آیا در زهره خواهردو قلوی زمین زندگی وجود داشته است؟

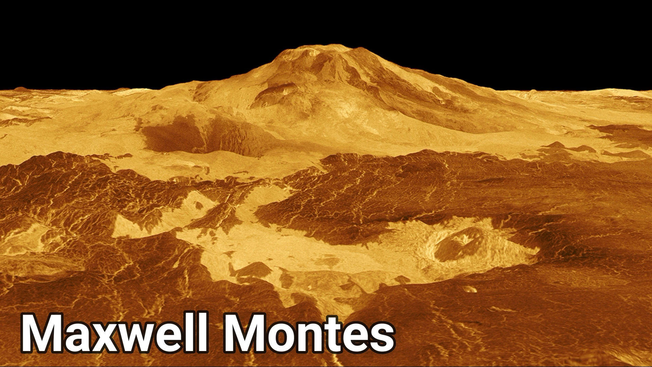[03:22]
بلندترین قلعه در زهره، مکسویل منتز نام داره و میگن 11 کلومتر ارتفاع شد.
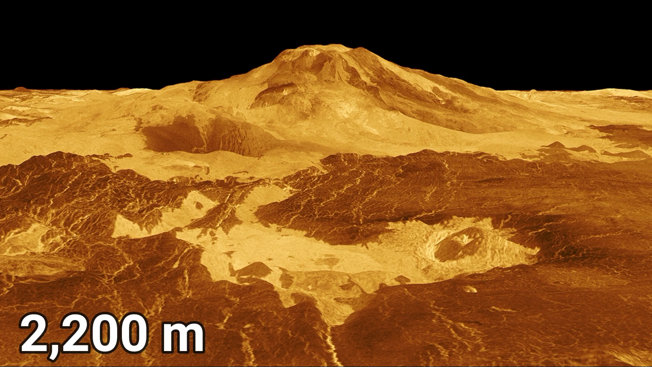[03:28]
یعنی یه چیزی حدود 2200 متر از ایوریس بلندتر.